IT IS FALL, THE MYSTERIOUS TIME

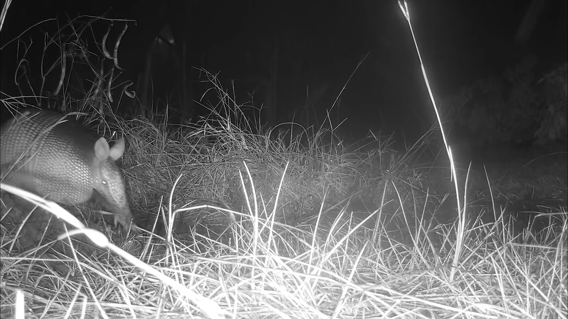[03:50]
that's right a big chunky armadillo wiggly and jiggly yet firm like a loaf of bread this armadillo has been going around the garden and absolutely wrecking things every night for a solid eight hours this thing is putting in the work every single evening rain or shine and because of that i do respect it